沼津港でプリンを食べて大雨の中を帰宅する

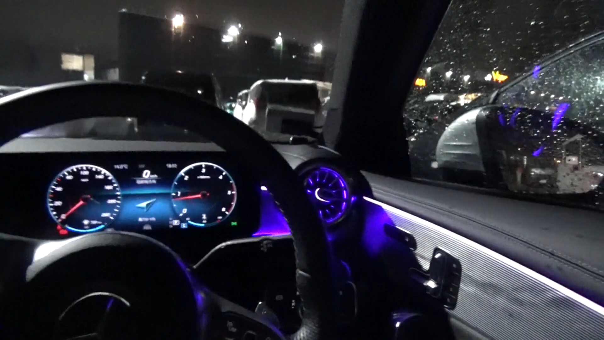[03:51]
海老名サービスエリアまで、帰ってきましたね。